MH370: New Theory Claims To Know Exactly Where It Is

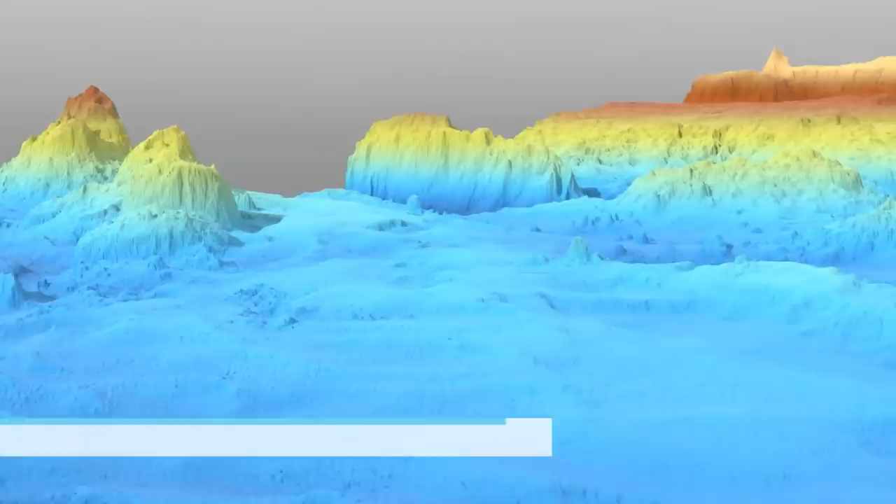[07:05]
cliffs, and an underwater volcano. This area has already been covered in the initial 120,000
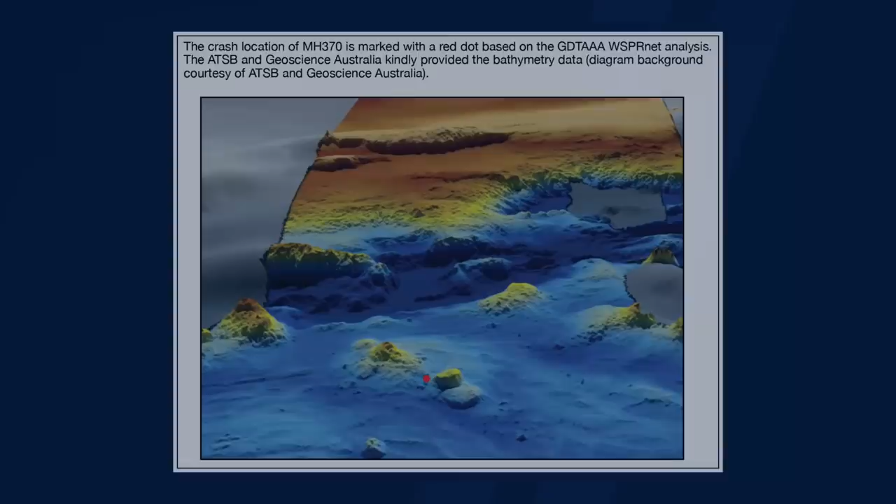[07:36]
To account for inaccuracies, he however proposes a search radius of 40 nautical miles around the assumed crash site.